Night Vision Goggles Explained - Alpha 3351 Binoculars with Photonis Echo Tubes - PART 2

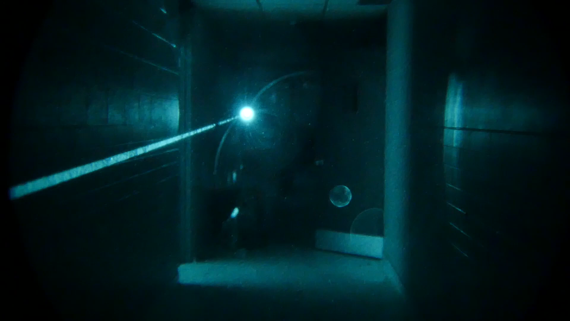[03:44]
a laser system right like an IR laser system it gives you the ability to see where you're shooting if you're going to be shooting with these things so if you're
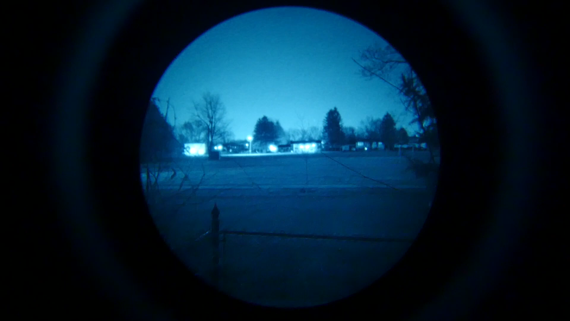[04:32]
as you can see you see that i'll turn the beam on and you see me turning the beam on and you see it moving across the street kind of in a wooded area over there you make that out that's approximately
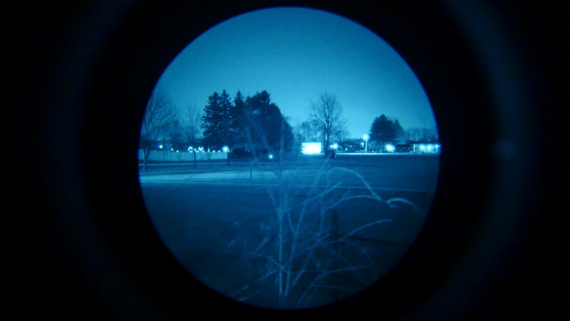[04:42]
300 yards i'd say at the the furthest distance there's probably close to 300 yards the beam reaches no problem there's
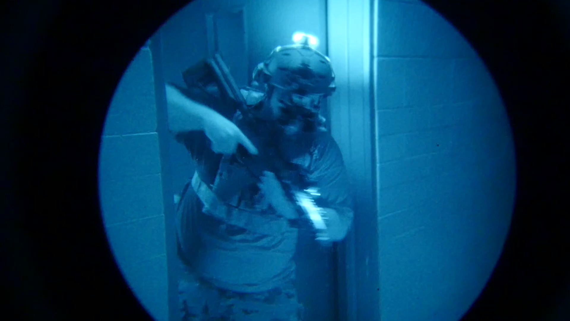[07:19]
lens so everything you see with me operating with the goggles um in
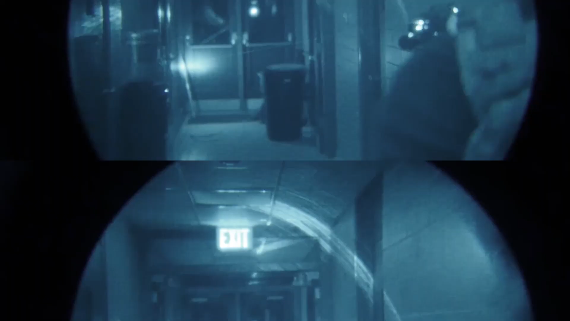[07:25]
in the pitch dark and you're just seeing me in a night vision view that is the image from the pvs14 and it's incredible i'm gonna put up right here you can take a look at
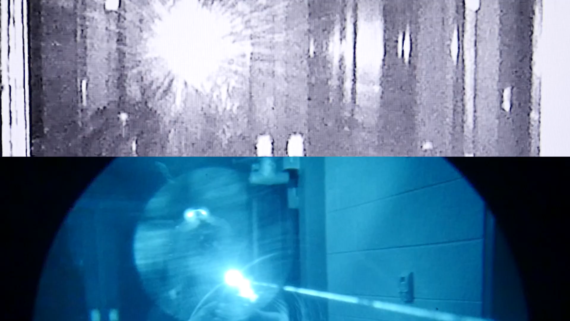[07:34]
the night vision goggles from amazon we used for the same purpose
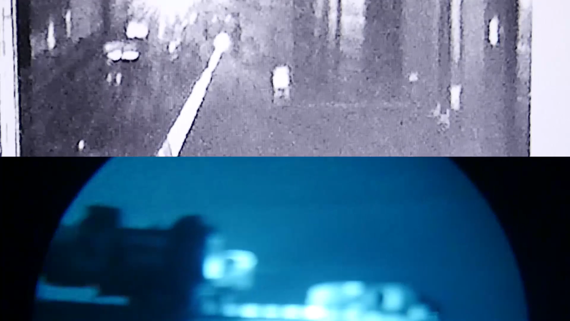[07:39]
of recording it is like a night and day comparison in terms of quality what you're seeing right now with the light on is what i'm seeing with these minus color
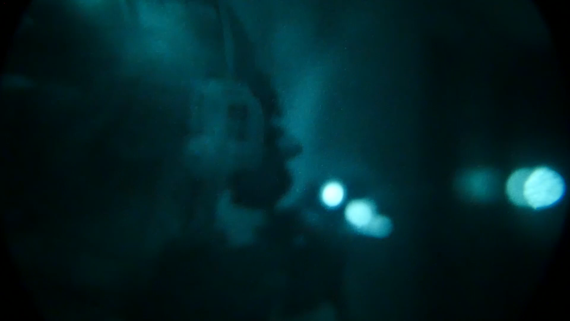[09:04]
it's also blinking so this really gives you the ability in an environment that could be a bit chaotic if you have two three ten guys to differentiate who is who and the what is what